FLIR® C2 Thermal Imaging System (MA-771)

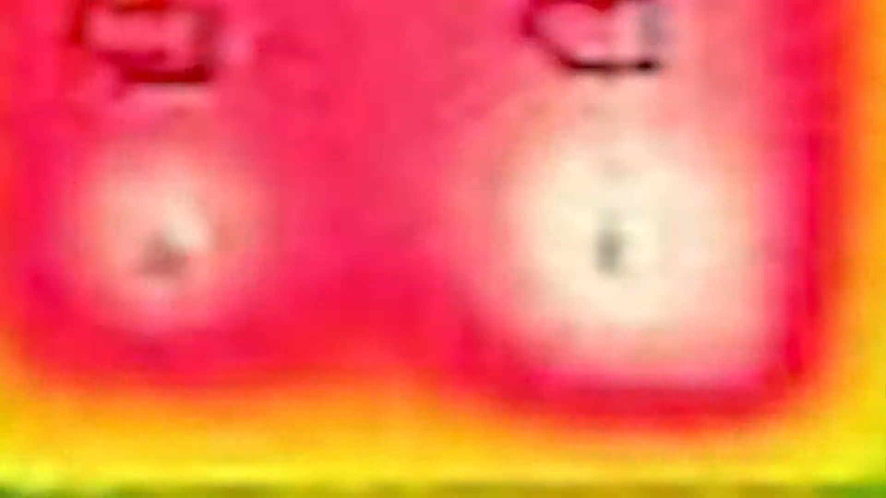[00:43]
real-time image enhancement that adds key details from
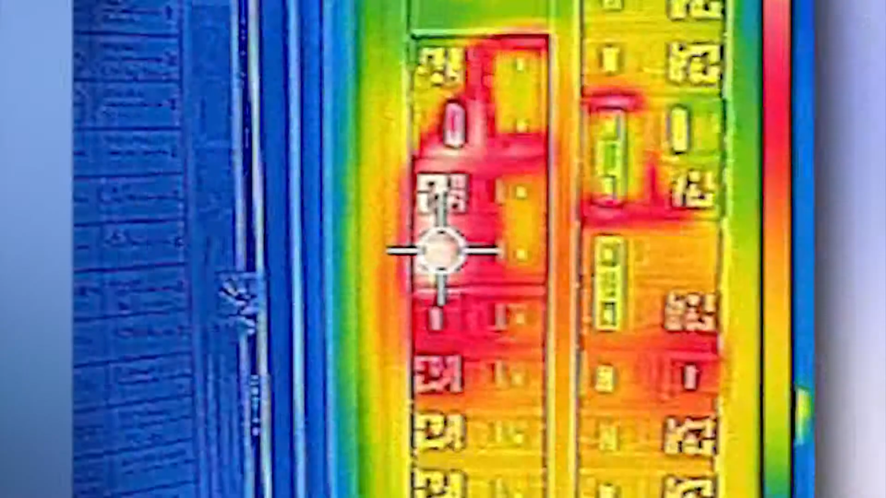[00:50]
the entire infrared image allowing for easy recognition of heat patterns.
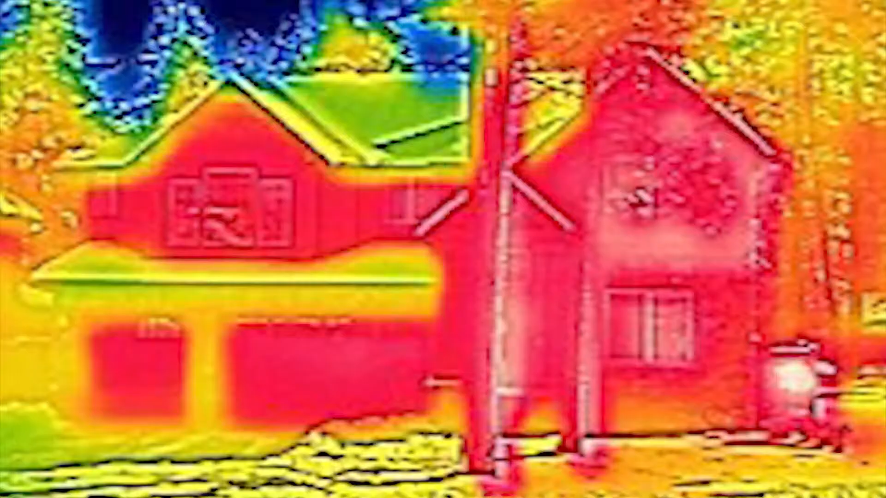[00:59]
The generous 41 degrees by 31 degrees field of view and the high
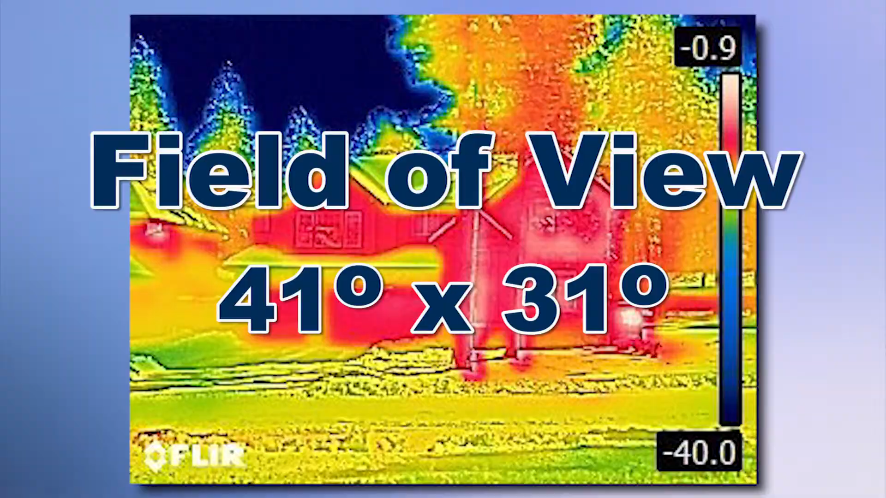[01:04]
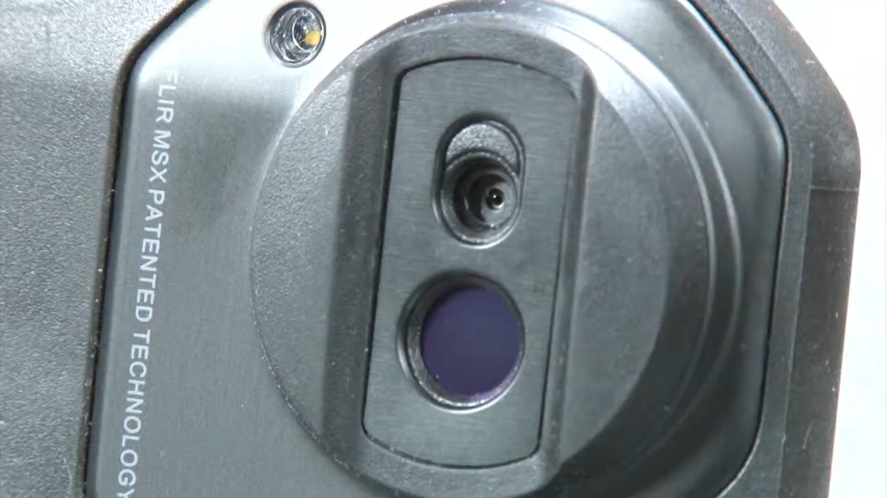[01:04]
sensitivity detector displays subtle thermal patterns and small temperature differences.
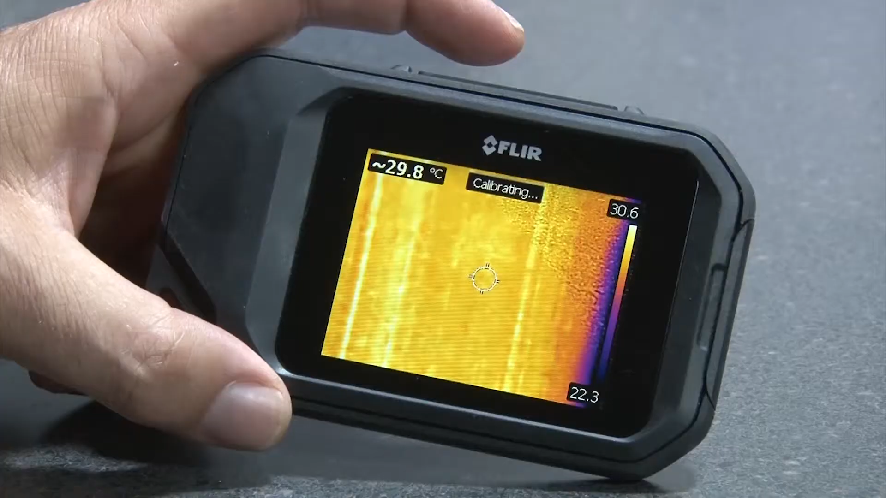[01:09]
On screen: spot 29.8°C
And temperature measurement range is 14 degrees to 302 degrees Fahrenheit.
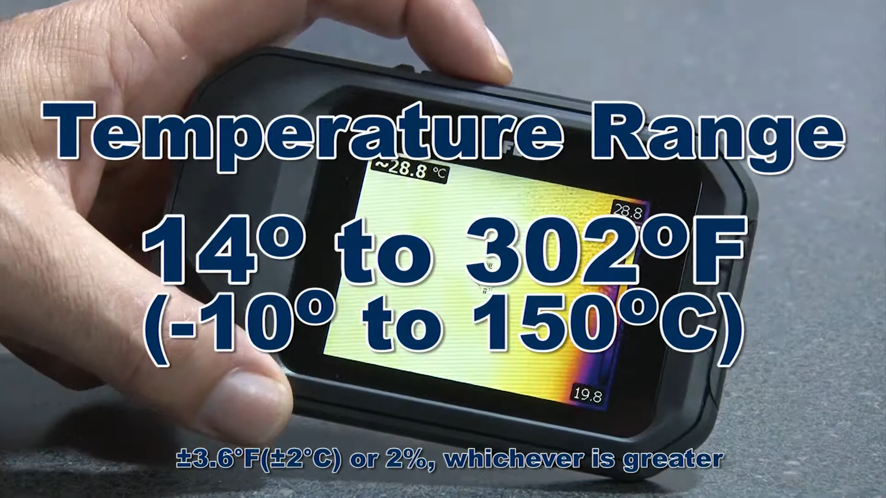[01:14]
On screen: spot 28.8°C
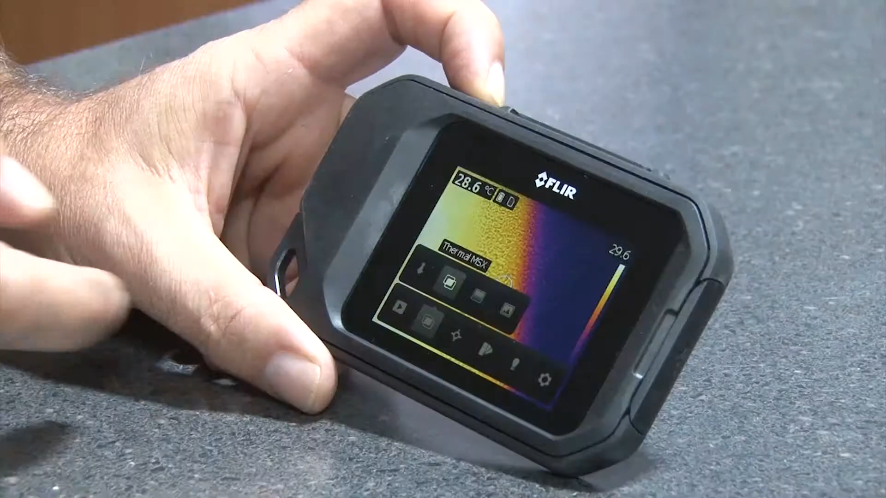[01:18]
On screen: spot 28.6°C
The 3-inch color touch screen
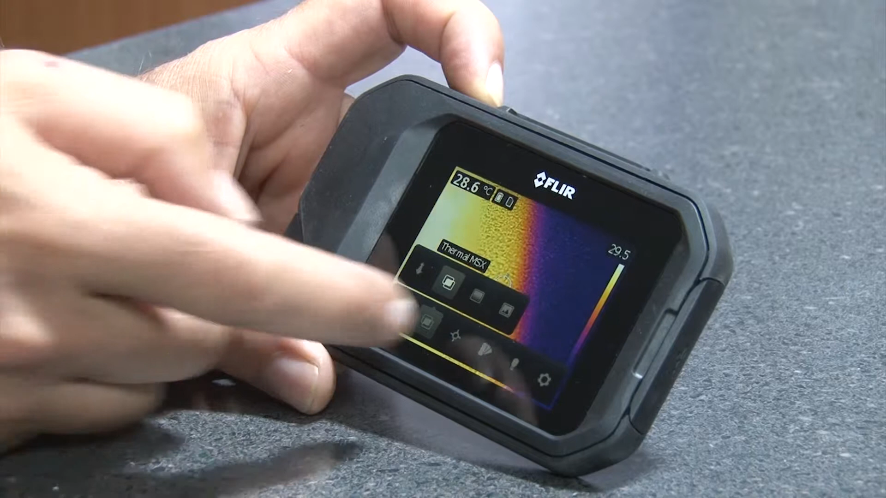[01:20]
On screen: spot 28.6°C
display is 320 by 240 pixels.
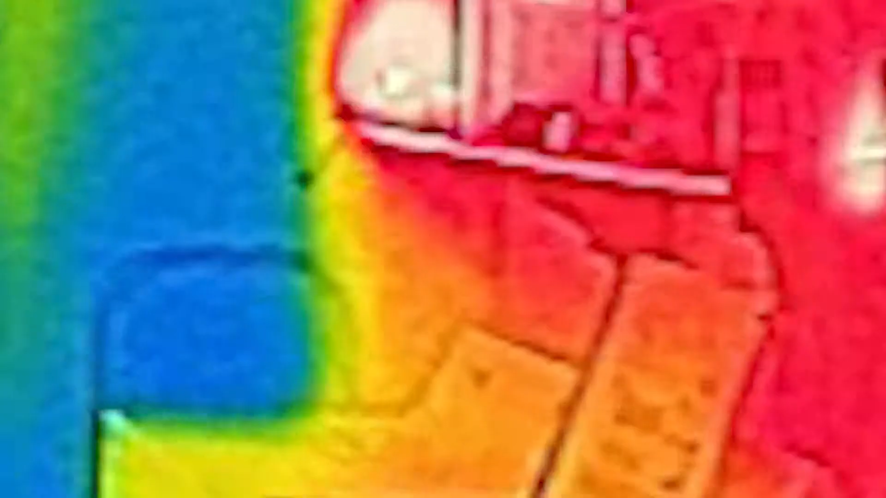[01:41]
and MSX images can be stored as JPEG files within this state-of-the-art unit's internal memory.
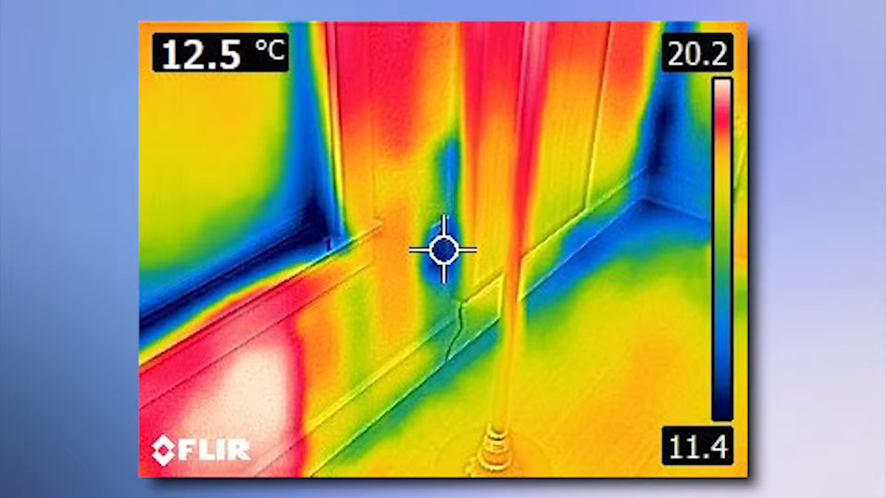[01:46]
On screen: spot 12.5°C
And are easily downloaded for fast reporting and data storage.